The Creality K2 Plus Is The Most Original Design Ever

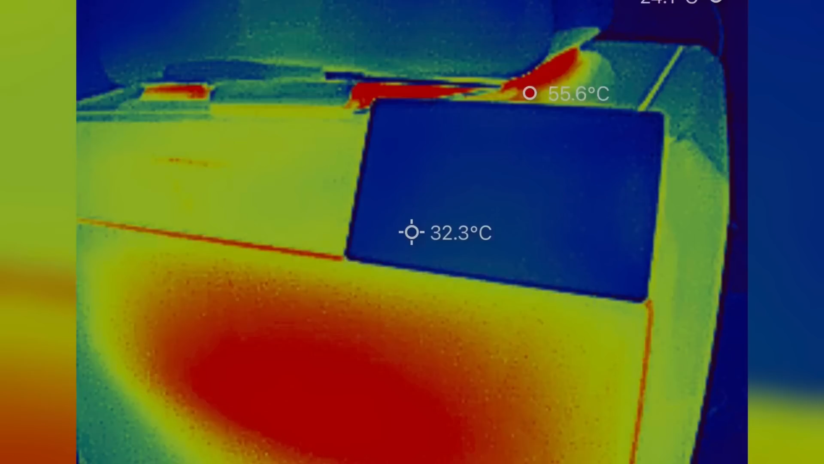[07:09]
On screen: spot 32.3°C, max 55.6°C
When you look at the touchscreen, it's actually completely blank because it's displaying information in the visible spectrum, not in the infrared spectrum. So, you can't really see it.
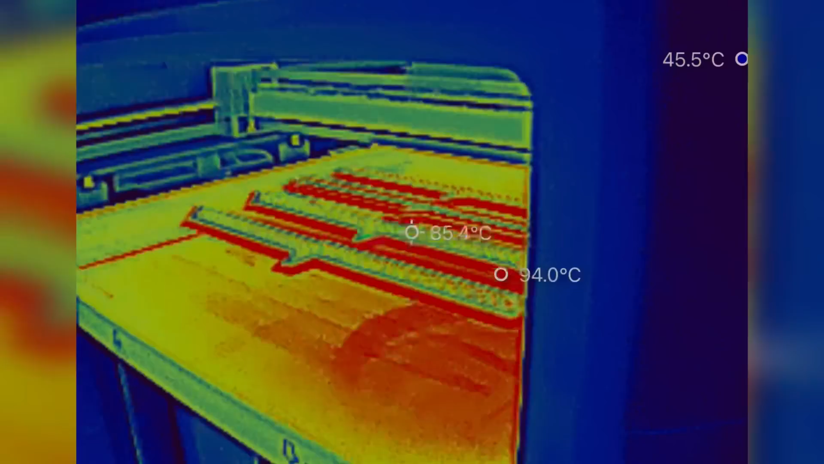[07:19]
Okay, and you can kind of see an overall temperature distribution of the bed.
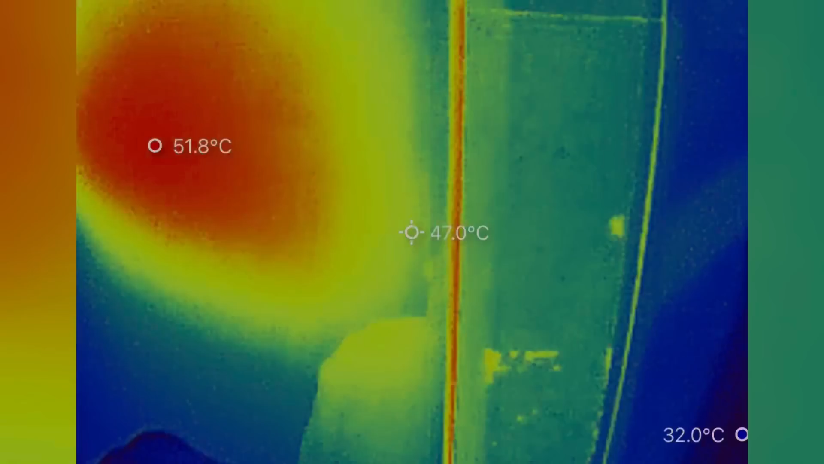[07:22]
On screen: spot 47.0°C, max 51.8°C
It looks pretty even.
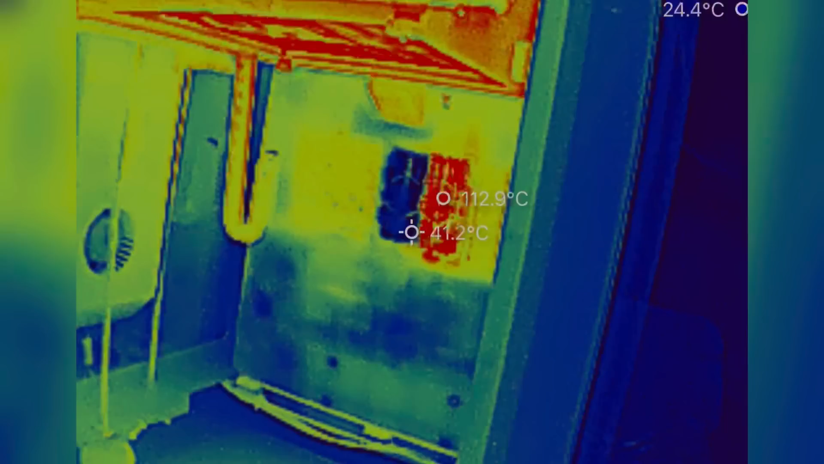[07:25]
On screen: spot 41.2°C
Down below, you can see that chamber heater with one active element.